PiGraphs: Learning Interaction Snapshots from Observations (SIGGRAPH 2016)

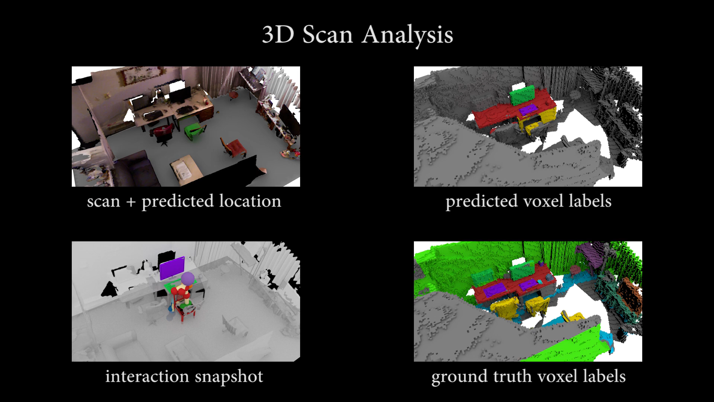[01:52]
Finally, we use piegraph priors to analyze 3D scene reconstructions by retrieving poses and objects to represent high likelihood actions within the scene. And that's correct, here are some of the strengths? Here are some examples.